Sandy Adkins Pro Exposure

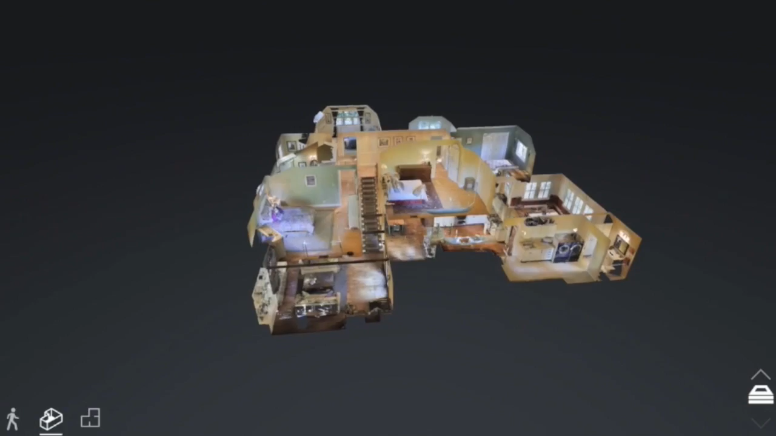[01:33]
From a dollhouse view, prospects get a great perspective of your home.